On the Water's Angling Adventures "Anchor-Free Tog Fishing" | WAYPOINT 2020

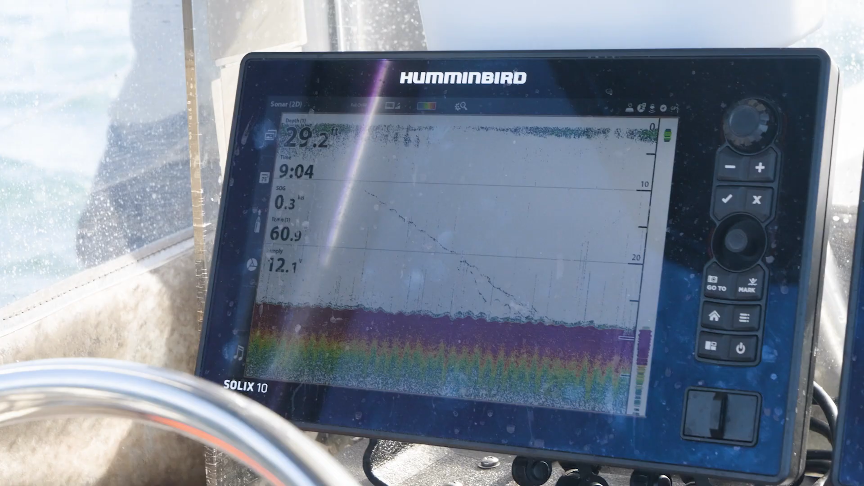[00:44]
hummingbird electronics we're going to get on top of these fish that love structure there it is there you go there it is nope that's the right one